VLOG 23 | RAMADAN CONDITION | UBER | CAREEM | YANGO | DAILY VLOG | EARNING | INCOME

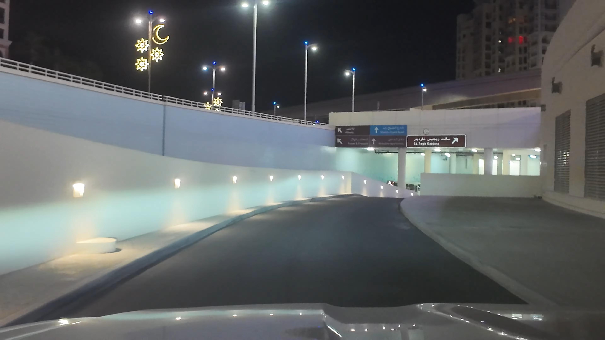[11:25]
आके बैठ गए। ये नखील मॉल से निकलना है ना, ये भी एक इम्तिहान होता है नए बंदे के लिए।
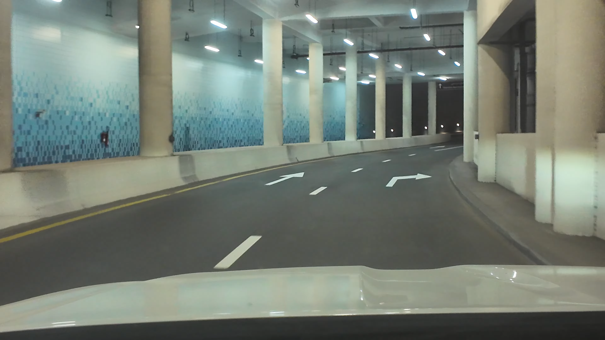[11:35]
ये चीज बड़ी मुश्किल हो जाएगी, क्योंकि इन्होंने इसी तरह ये एग्जिट बनाए हुए हैं नखील मॉल के।
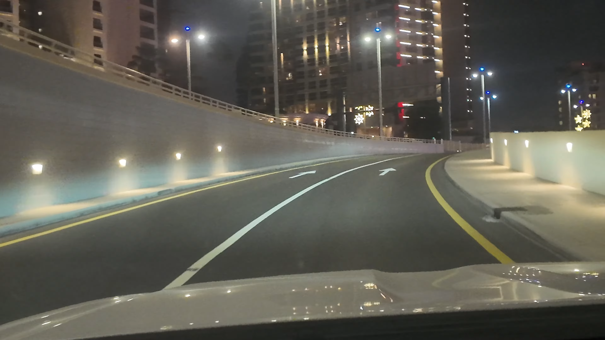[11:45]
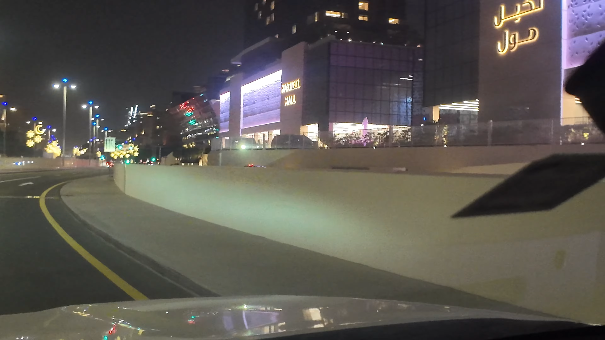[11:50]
ये अपना नखील मॉल है, राइट साइड पे हम निकल गए हैं बाहर रोड की तरफ।
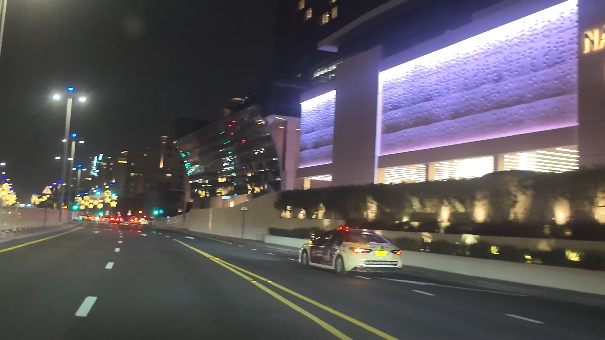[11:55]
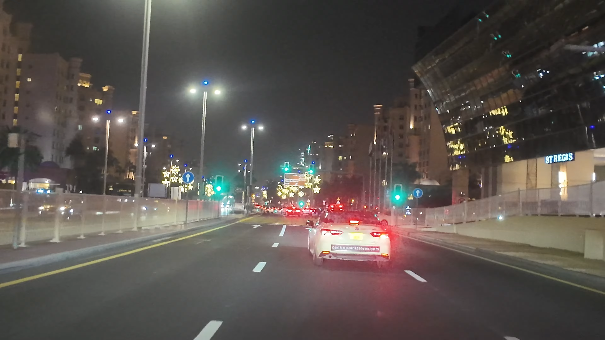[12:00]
टैक्सी वाले अंदर लाल बत्ती तो नहीं तोड़ दी।
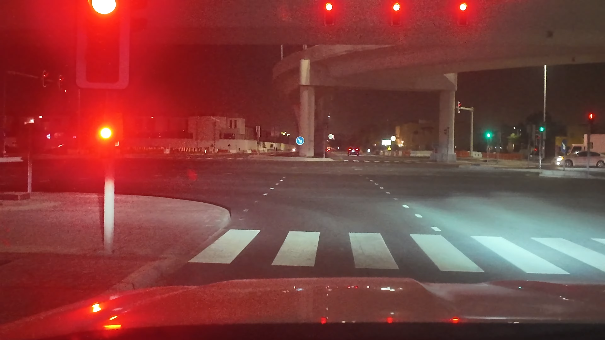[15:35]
तो ये देखें अभी लाल बत्ती है, यू टर्न लेके इस तरफ जाएंगे, फिर उसको पिकअप करेंगे। ऊबर एक्स का ट्रिप है ये, तो देखते हैं।